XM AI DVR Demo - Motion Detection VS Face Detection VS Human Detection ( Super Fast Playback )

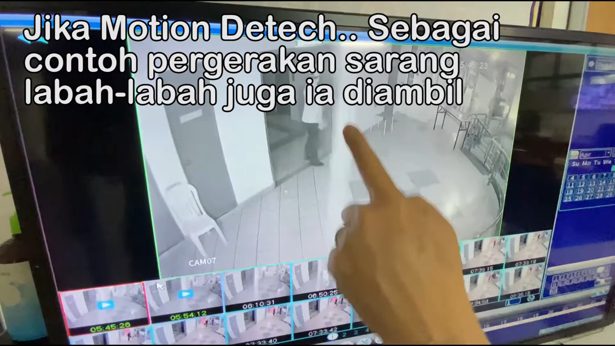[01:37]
Spider web kalau ada ini, dia akan, kalau pakai motion detection, dia akan sentiasa berrekod tak berhenti-henti.
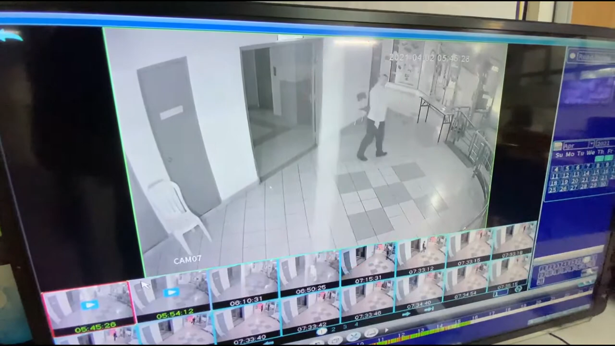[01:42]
Kalau satu, macam ni satu minit, satu event, 1 jam 60 event, 12 jam 720 event. Macam mana you nak cari itu event? Lagipun dia akan occupy hard disk space. Hard disk you akan makan lagi banyak, lagi cepat. Tetapi pakai human detection, dia tak akan bergerak. Tengok, loading ni ada jalan, motion detection kena juga. Tetapi human detection tak ada. Okey, nombor 2 event dia tekan. Tengok, dia akan keluar, ada orang.